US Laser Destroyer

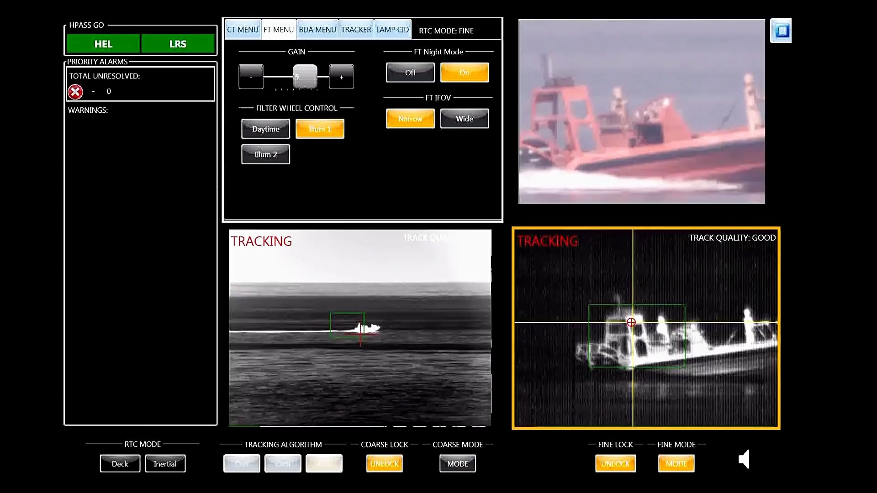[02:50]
The testing phase was successful. Officials said it worked beyond their expectations, and sailors called it the maritime equivalent of the Hubble telescope.